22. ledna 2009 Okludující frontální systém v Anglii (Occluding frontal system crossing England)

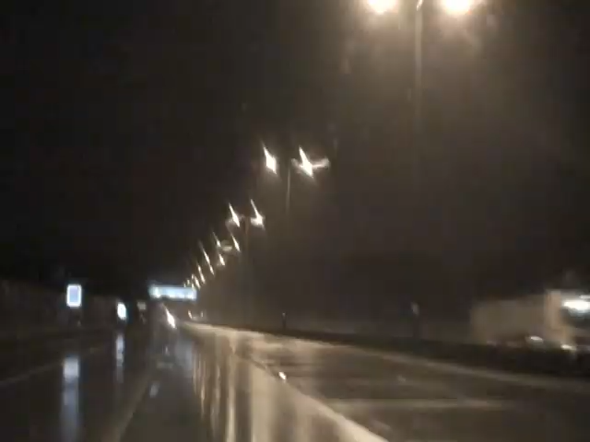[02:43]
A všech mě vidět ukončím. Protože prola jsem několika silnými bůňkami. Na frontě i za frontou. Ale teď jsem už po půzných frontě. To je taková prvé škové pásku stratiformního deště. A tady už blůžka nebude. www.hradeckralove.org